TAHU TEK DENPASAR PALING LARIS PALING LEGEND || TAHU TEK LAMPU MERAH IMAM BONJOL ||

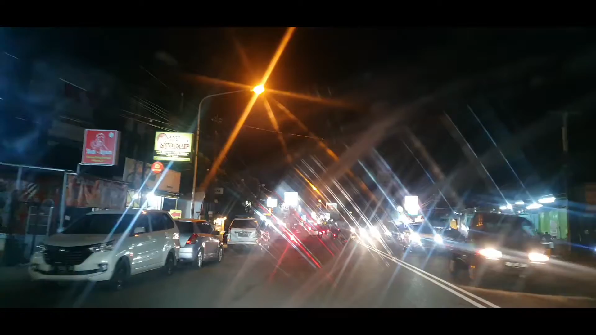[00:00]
Nah ini sekarang kita ada di daerah Tengku Umar Barat Mau nyari tahu tek Ini kacanya kotor Bersihin gak bisa hilang Nah tahu teknya ini Pas ada di perempatan Imam Bonjol
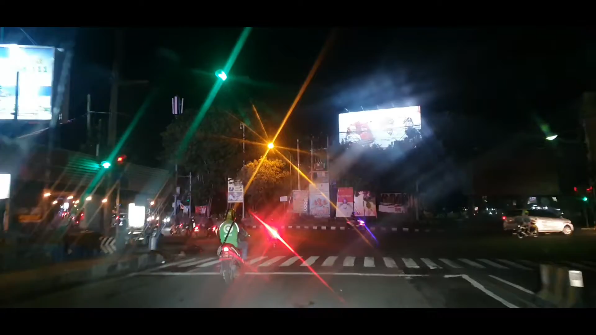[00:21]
ini Pas banget Jadi ini adalah tahu tek di tengah kota Judulan julukannya Nah yuk lihat Dimana dia